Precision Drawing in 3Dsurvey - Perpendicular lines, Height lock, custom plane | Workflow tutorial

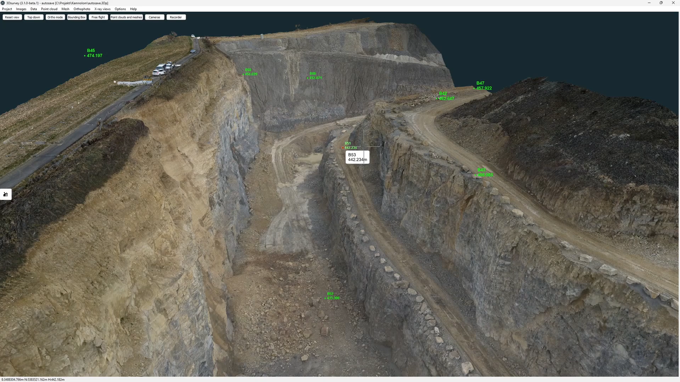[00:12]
You can lock your plane to a specific height, draw perpendicular lines without limits and much more. I'm very excited to present this feature to you because it revolutionizes
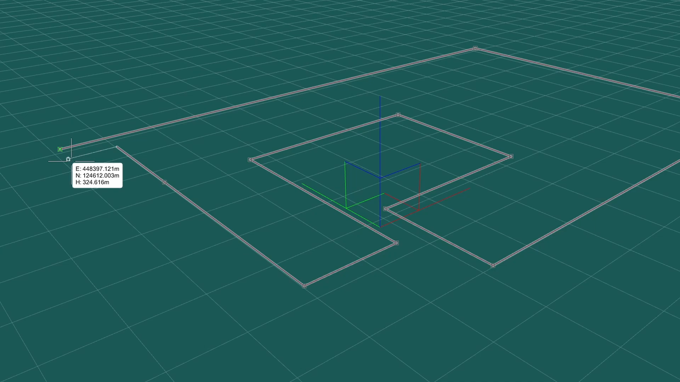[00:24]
your vectorization process in so many cases. Let's get to it.
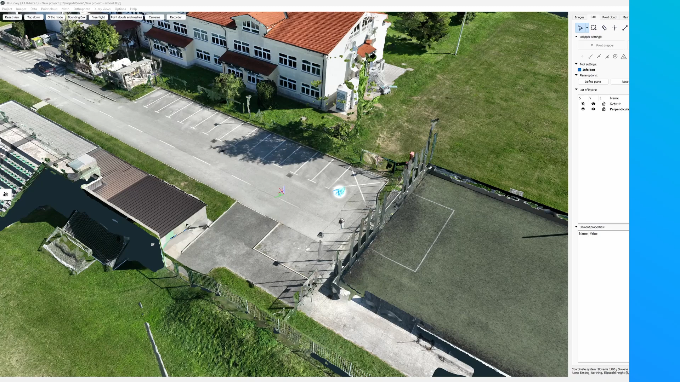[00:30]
First, let me show you how it works. To work with perpendicular lines, we have to limit ourselves to a single plane. So let's define that.
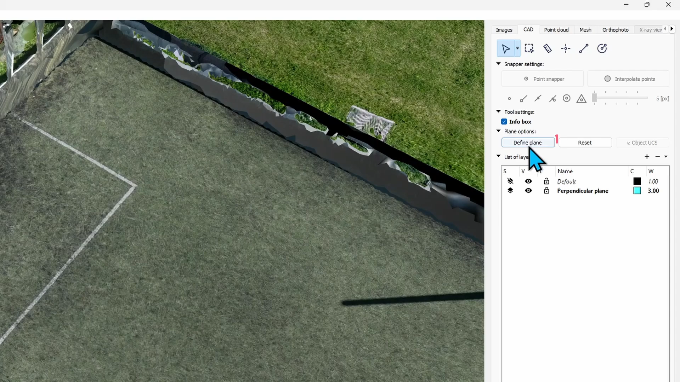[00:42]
We click Define Plane here in the newly created section of the CAT tab.
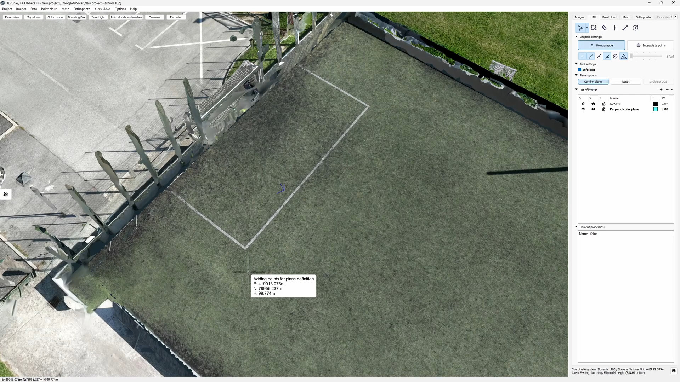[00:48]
Now the info box tells us that we're placing points for plane definition. As we know, a plane is defined by 3 points.
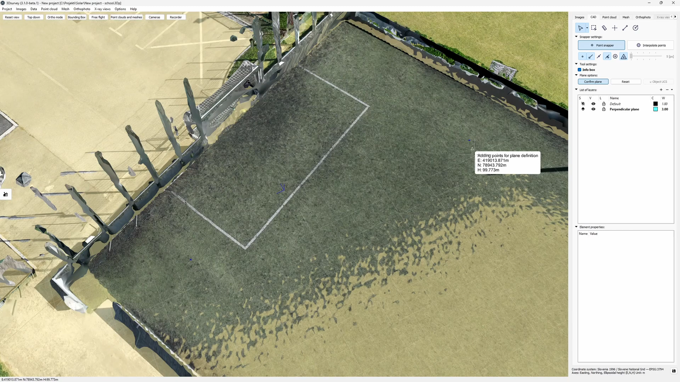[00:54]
There can also be more and the software will fit the best plane through them.
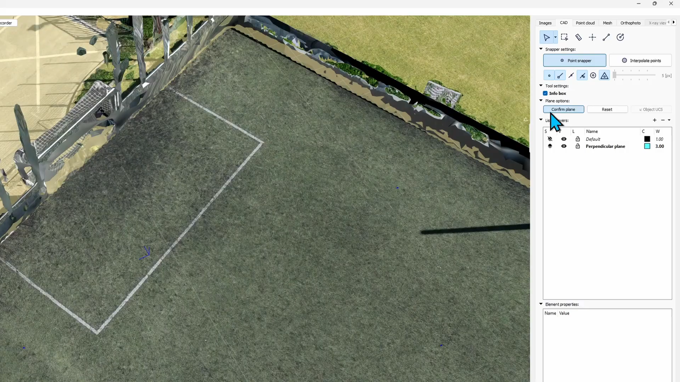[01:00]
Once done, click Confirm Plane or just right click. Now my plane is set.
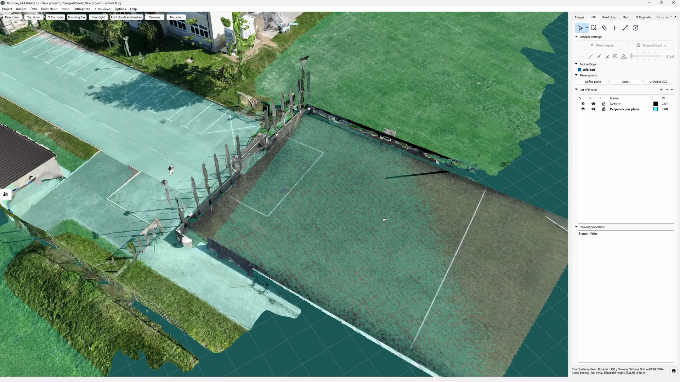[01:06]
All my lines and points will now snap on it. Now I can start drawing. I draw my first line along this goal line. After I place my second vertex, I have an option to lock my next line segment to be perpendicular to this one. Do that by clicking Object UCS button.
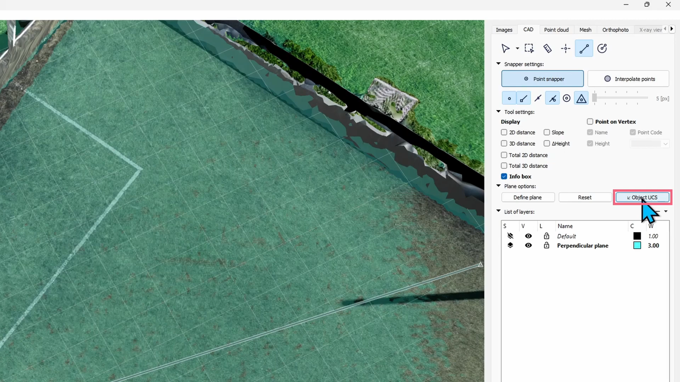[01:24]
Now that this is active, I'm locked in my user-defined axis grid. Additional feature here is you can hover over your targeted vertex to activate the leading lines to snap to.
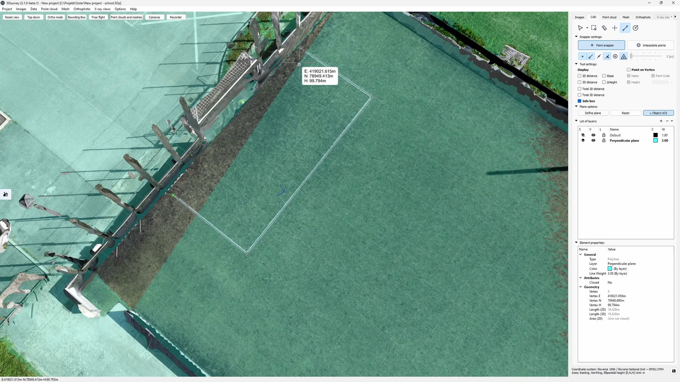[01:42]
This way I can easily align the length of my third segment to be the same as the first one.
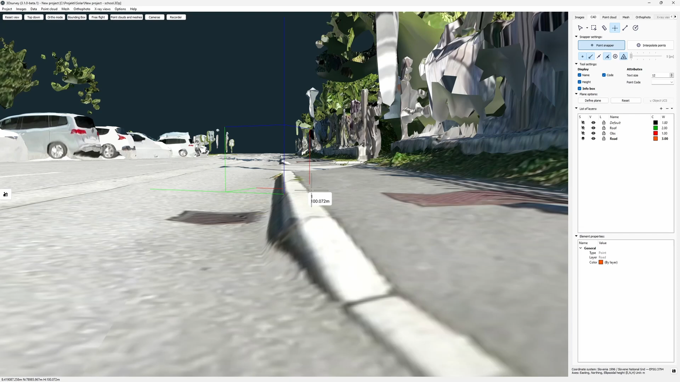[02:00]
Quite often you can get a mesh like this. So if I want to map out the edge of the asphalt here, I may get the wrong heights.
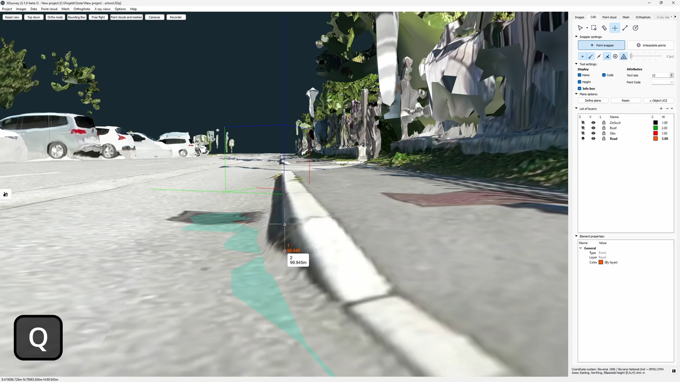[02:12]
So I simply lock the height where I know it is correct and then place a point. I can also do this in top-down view. So I get out here, hold down Q and then place a point where I horizontally want it.
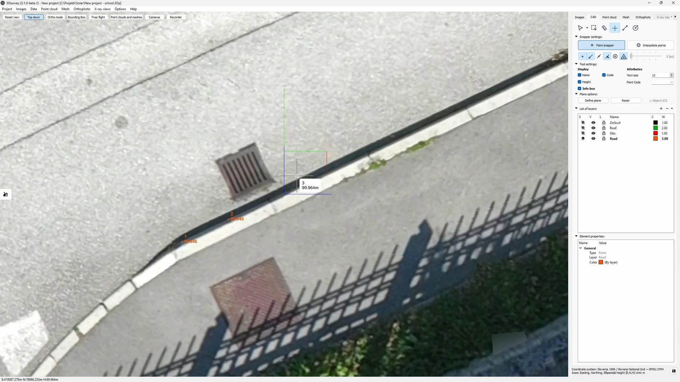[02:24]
While I hold down the Q, I am locking my height.
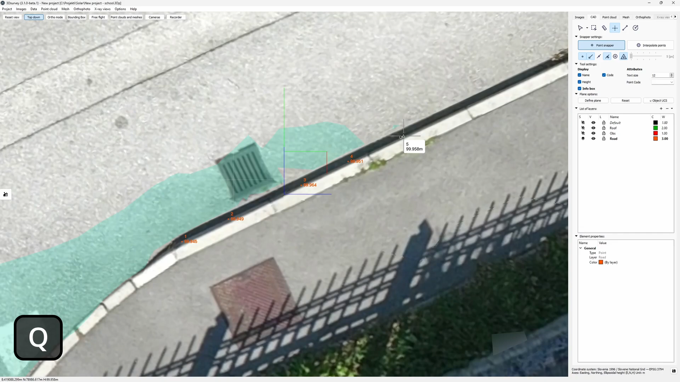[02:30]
So no matter where on my model I place it, it will always get projected on that locked height.
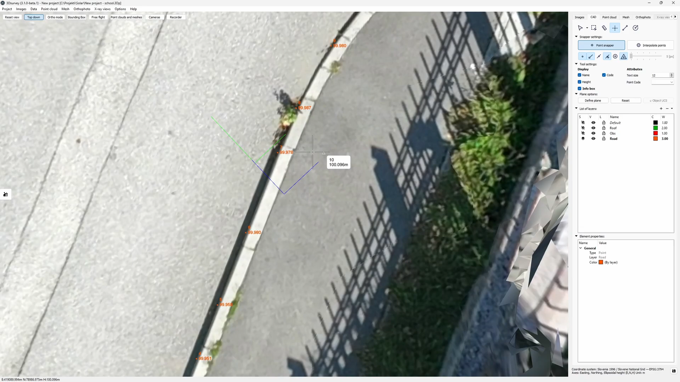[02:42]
Now let's look at the results. All my points show the edge of the asphalt and are not elevated,
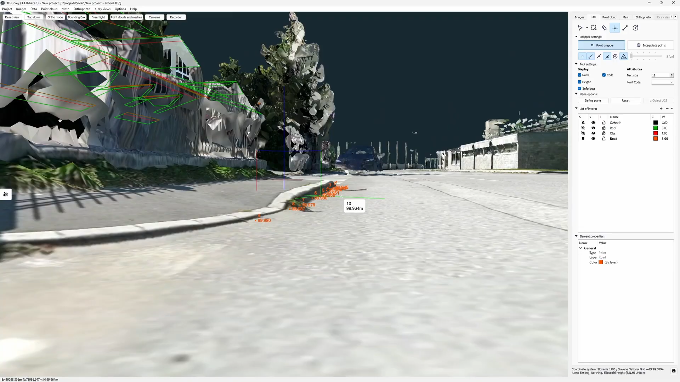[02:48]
but show the right height of the road. Now let's raise the challenge bar and look at this real-life photogrammetry project.
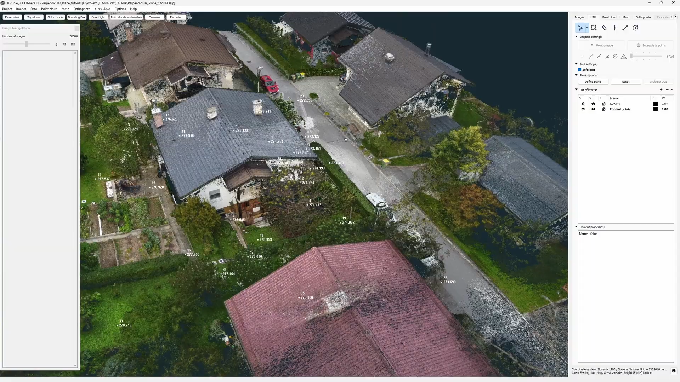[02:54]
A house for which we would like to draw an outline for building registration.
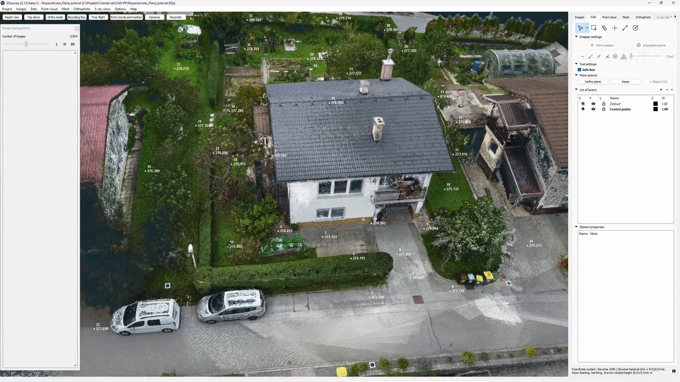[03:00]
That's a lovely house and a quality drone work.
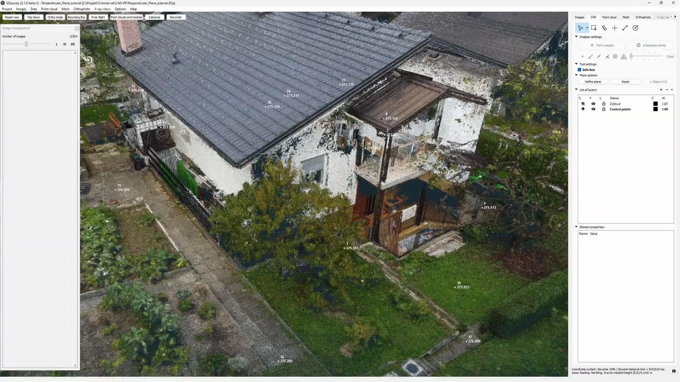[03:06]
But still, we may have some problems getting all the corners out.
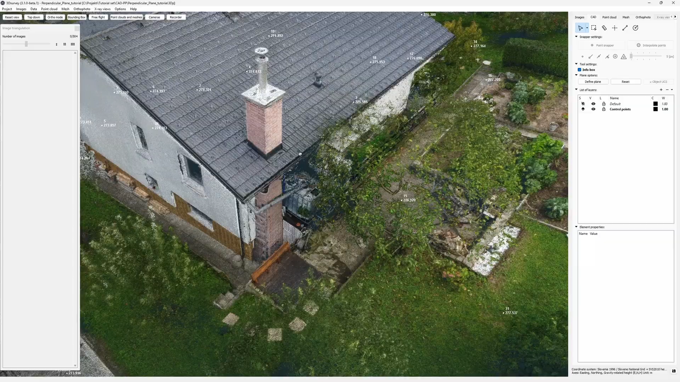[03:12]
We anticipated this, so we recorded some control points on the field.
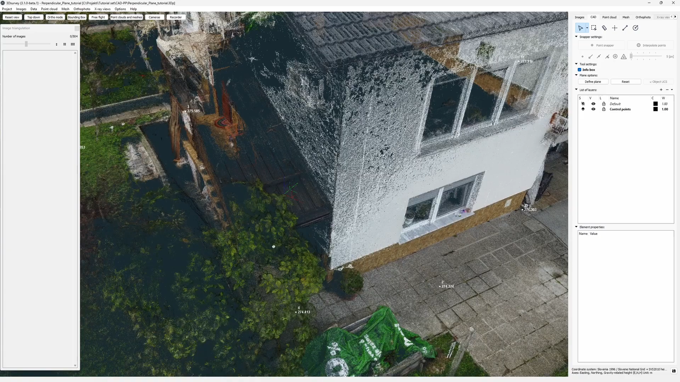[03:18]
Let's start here on this corner. We'll create a new CAD layer for lines. Make it active. And now we can start.
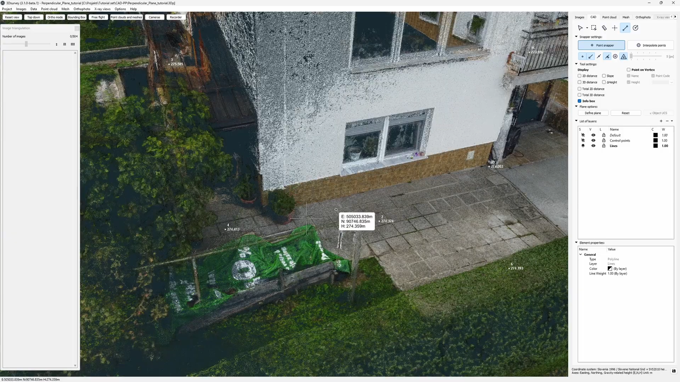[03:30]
Another challenge here is we need an outline of where the walls protrude out the most. And that's not on the ground level.
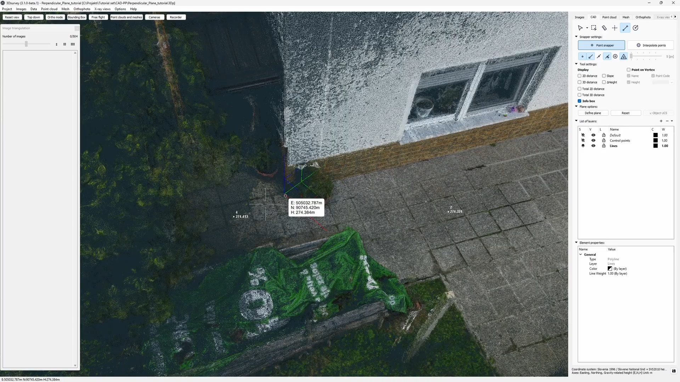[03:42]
That's why we take the height value here and project that hanging corner down.
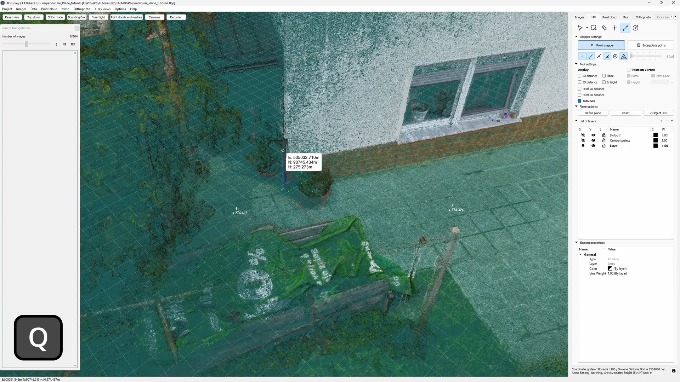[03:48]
I press down the Q button and as long as I hold it, my height is locked.
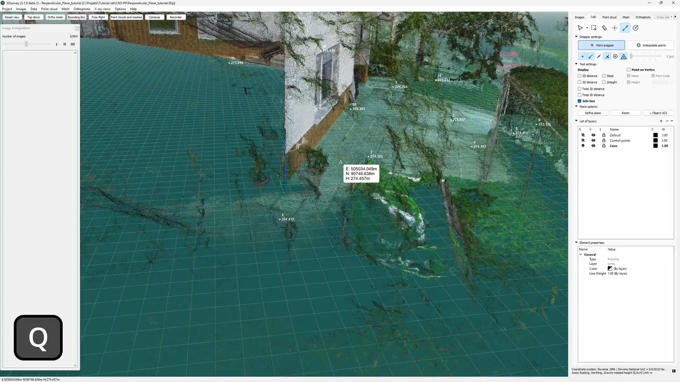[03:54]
I place my point to the outmost edge of this corner.
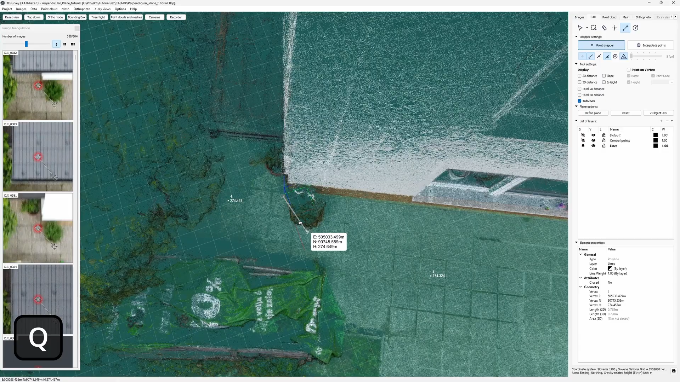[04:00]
We see the results on the image side pane.
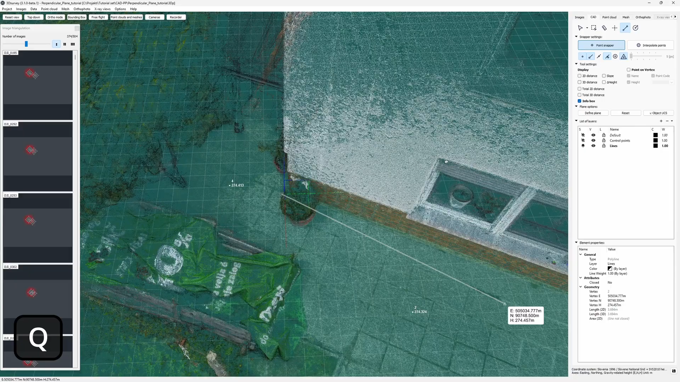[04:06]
Let's continue to the other corner. Here we have placed a point beforehand.